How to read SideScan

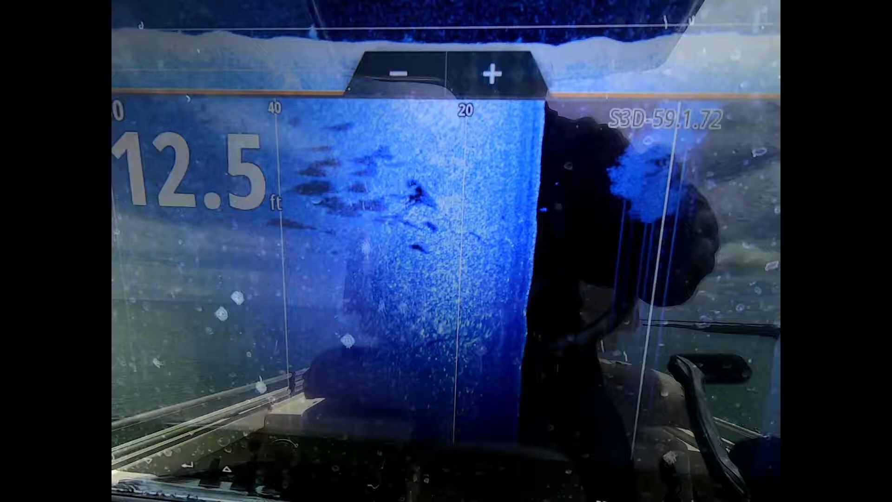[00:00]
On screen: depth 12.5 ft
Oh yeah, here we go and look at that. They are all fish.
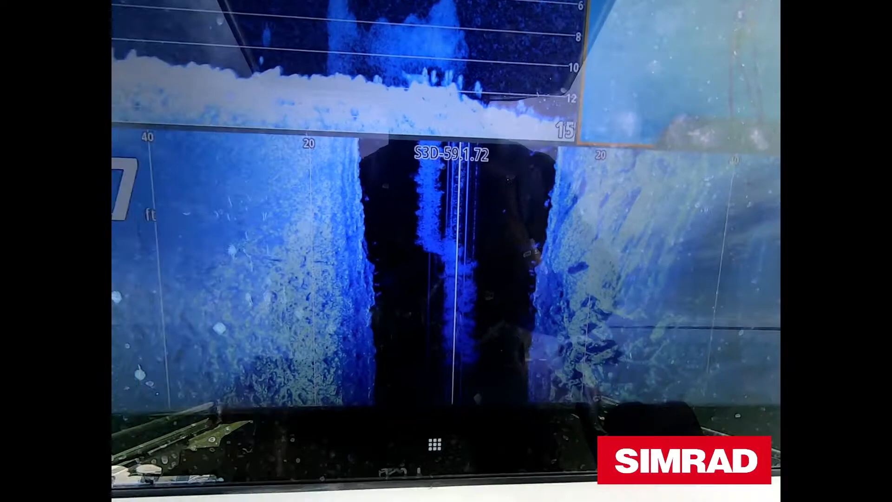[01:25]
And as you can see straight away on the down scan we've got fish marking up.
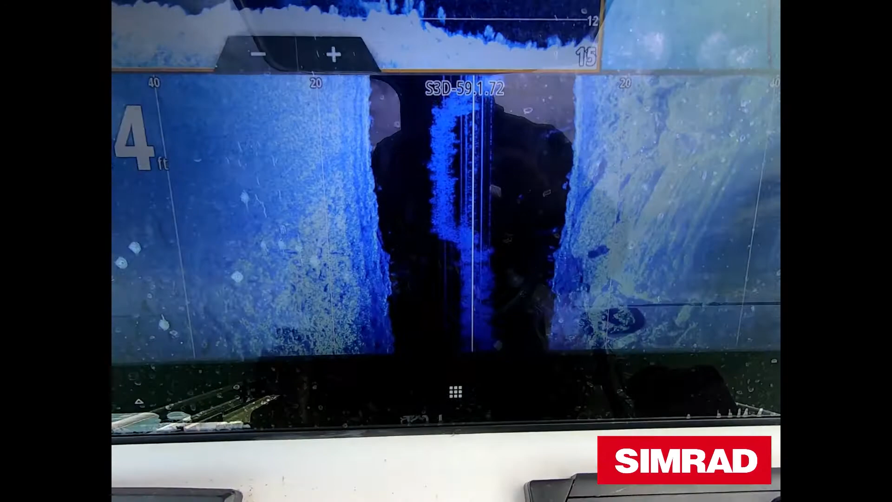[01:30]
And you've got the rock to the right hand side. And then obviously out to the left you've got the mud.
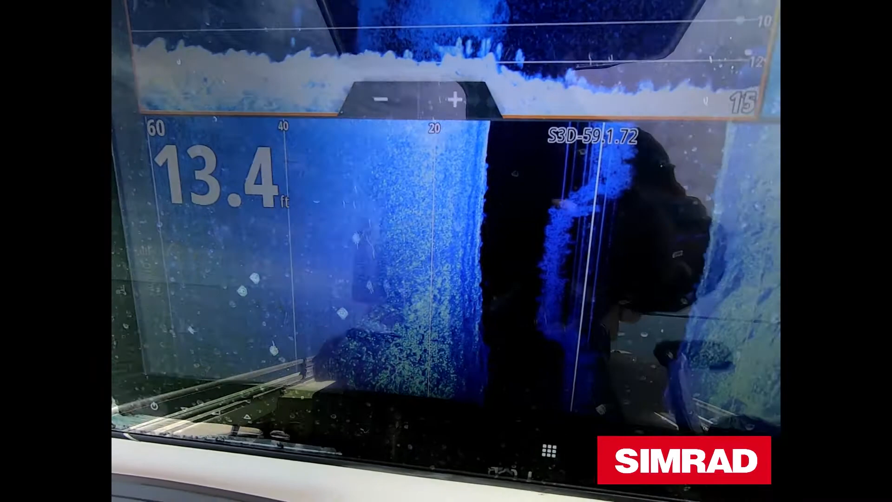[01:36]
On screen: depth 13.4 ft
Now these bars indicate the distance from the centre of the hull to the outside.
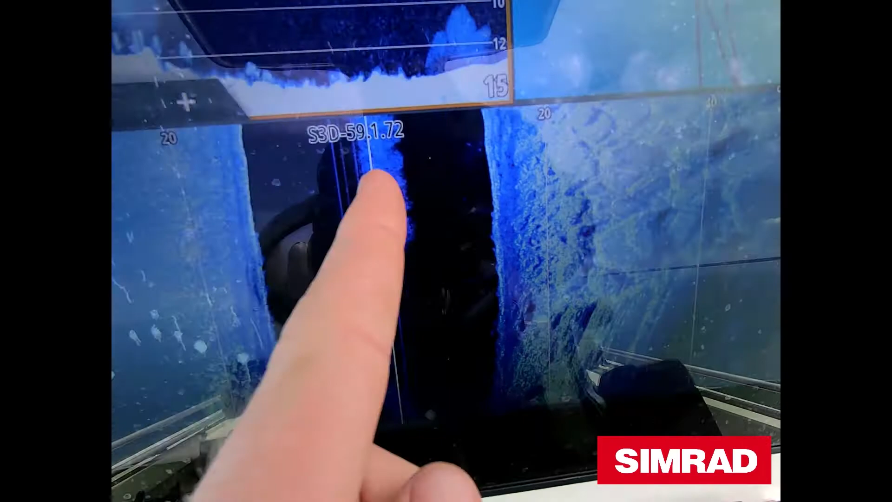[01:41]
So that's 20 feet, that's 40 feet and that's 60 feet.
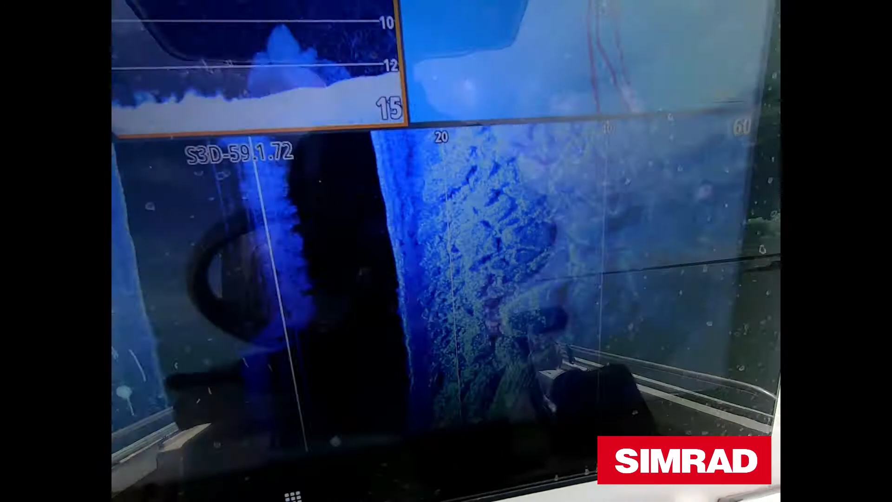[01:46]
I find 60 feet is a good comfortable range where you get good clarity and you can pinpoint the fish quite accurately.
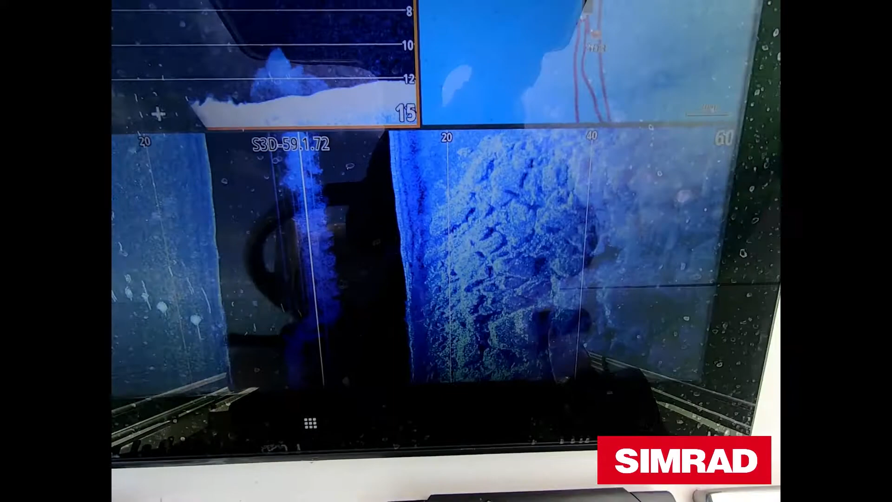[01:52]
So you can see we're moving along slowly with the Minn Kota, scanning the rock.
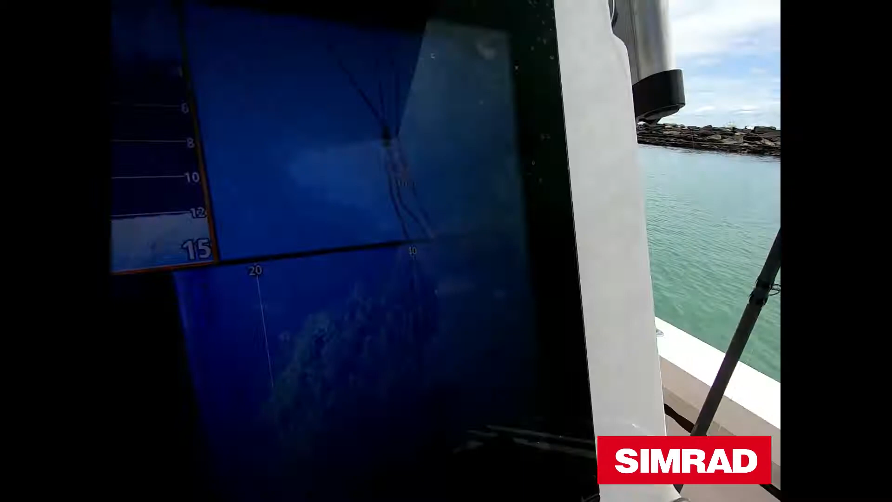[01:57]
You can see a little bit of an indent there.
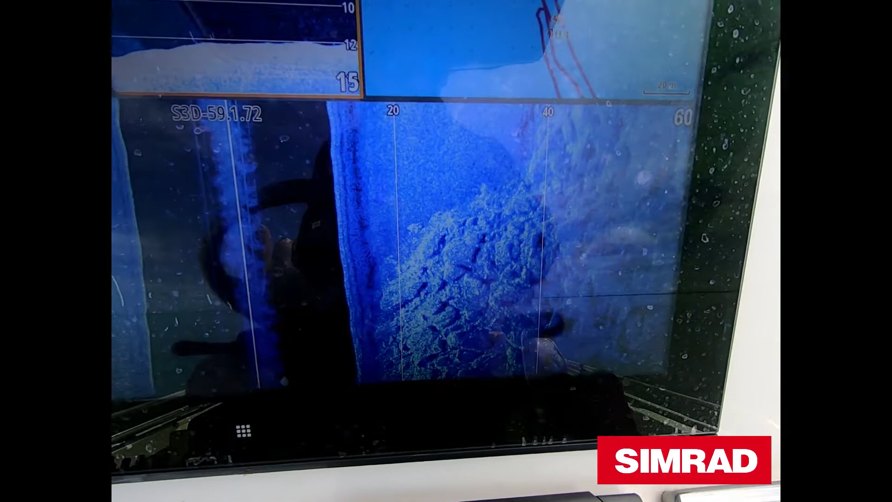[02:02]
Well obviously the mud comes in and then that's the rock area and as it comes up into the shallows.
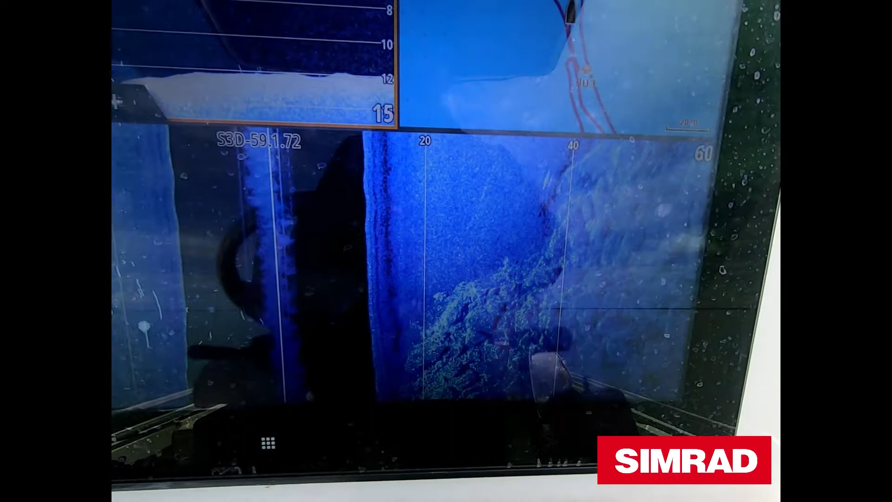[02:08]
Hopefully as I come along here we should mark some fish.
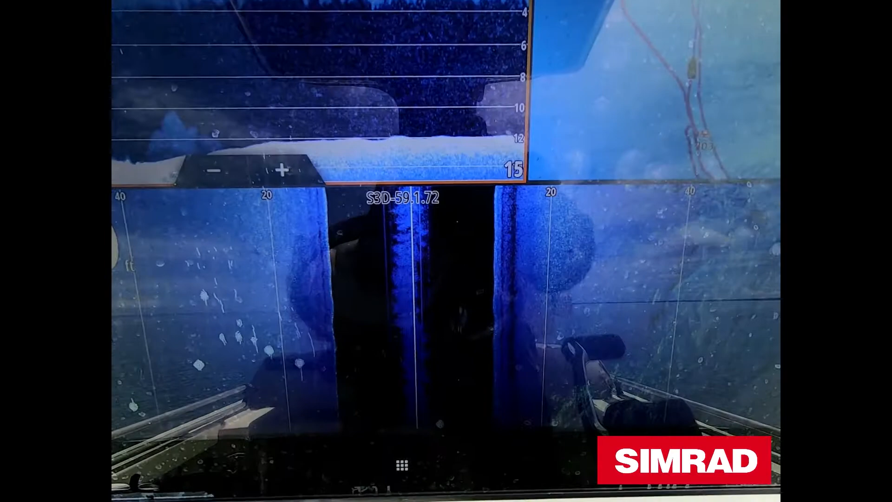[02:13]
Alright there we go, so see those guys here? Little grains of rice. Not sure what they are. They're fish but they're only small fish.
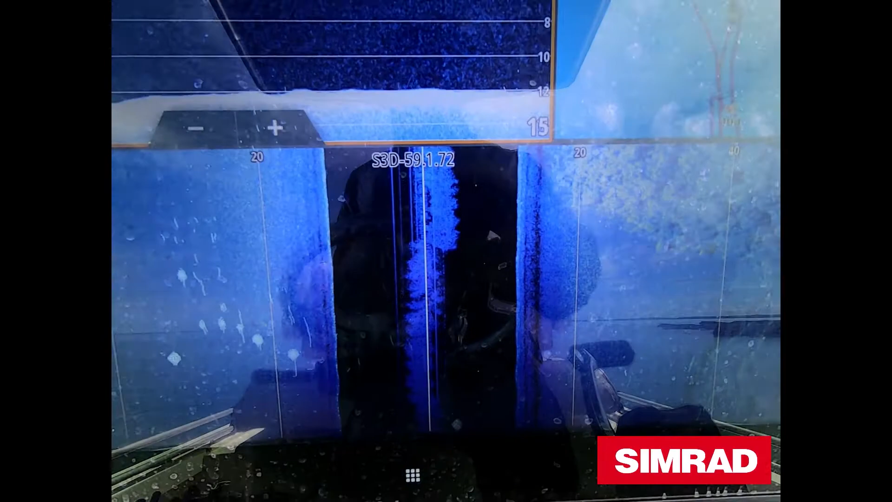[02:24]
Well we're looking for a large, a lot larger grains of rice as we call it and they'll have a large shadow off them.
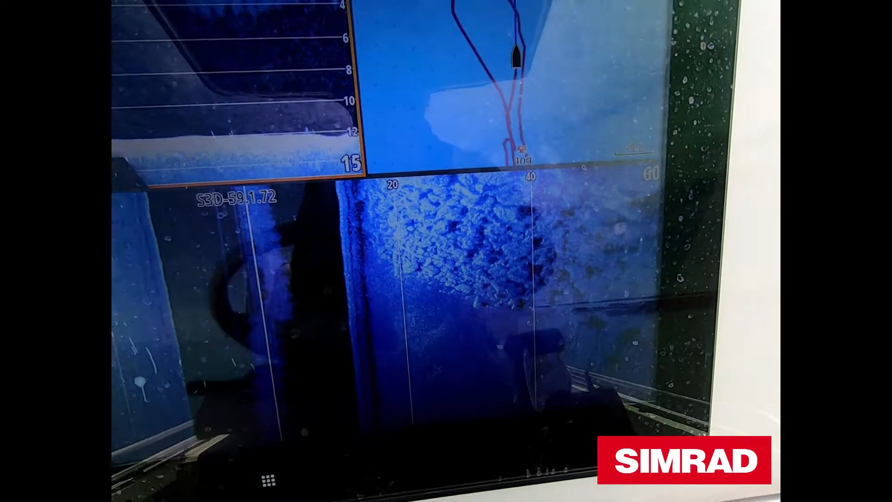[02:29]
There's a fish in the down scan.
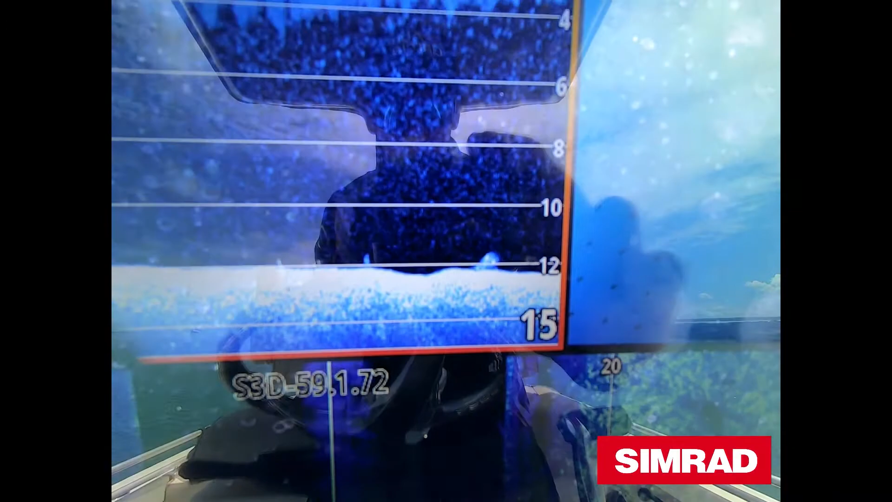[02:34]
Again the rocks to our right, you've got sand to the left.
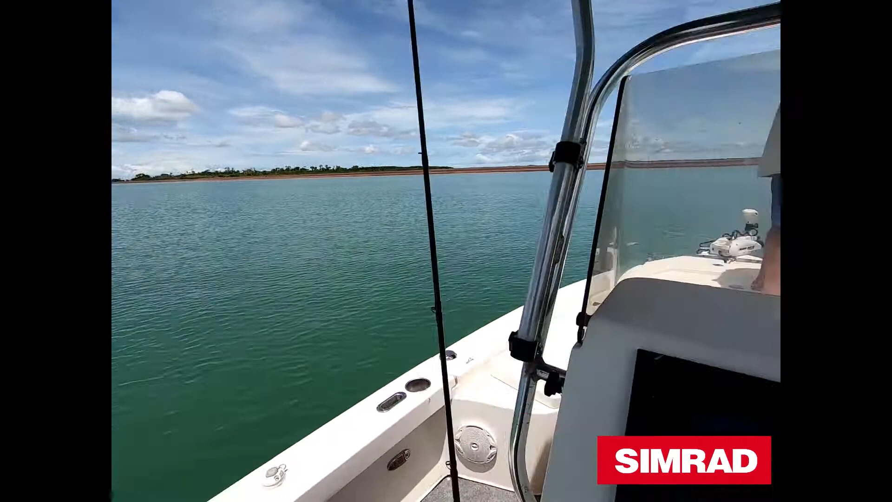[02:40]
Rocks to your right, sand to the left. Alright, here we go.
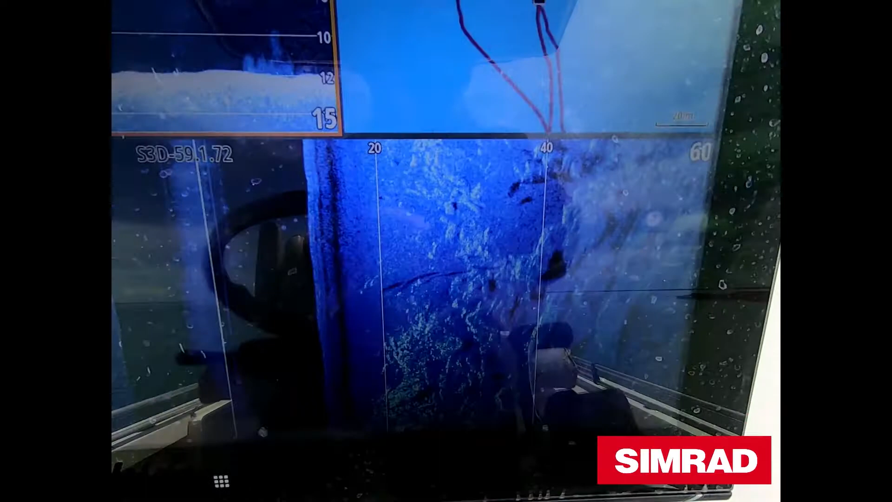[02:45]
See the right hand side in here?
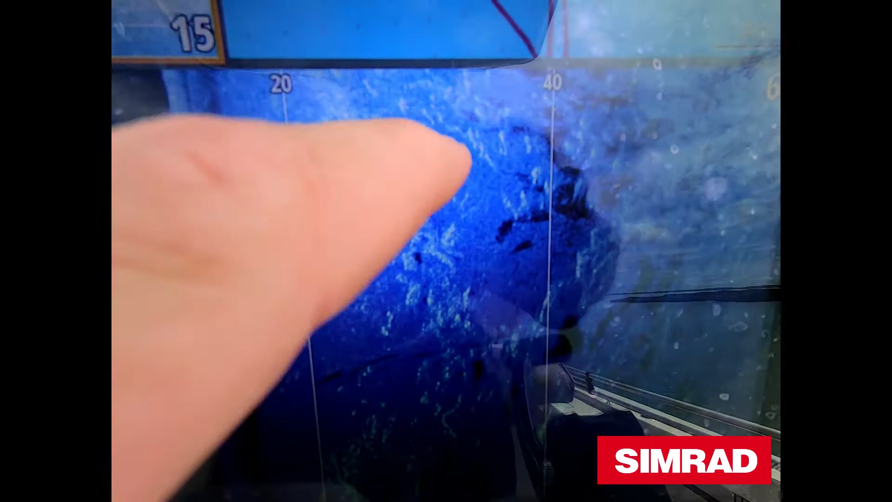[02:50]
All these little grains of rice and then you've got the shadows off them. They're all fish.
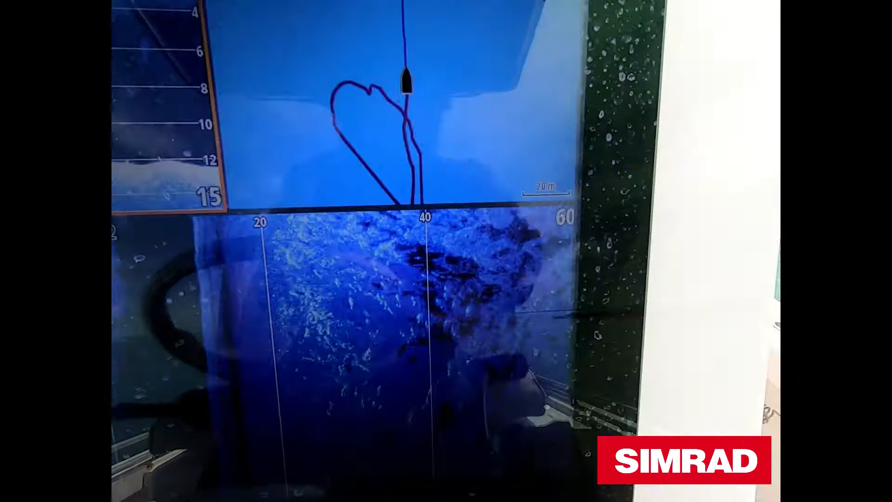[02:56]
So they are all directly right there in that pocket in the rocks.
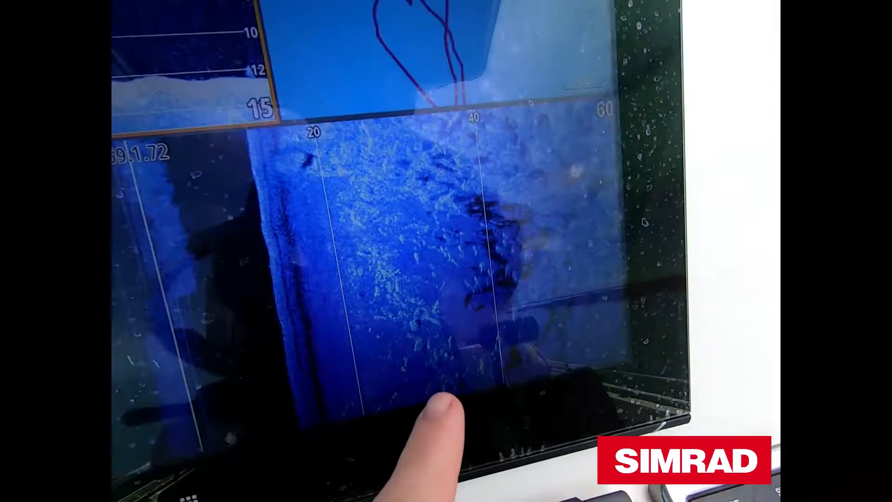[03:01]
As you can see you've got a nice groove. Obviously the rock shelf.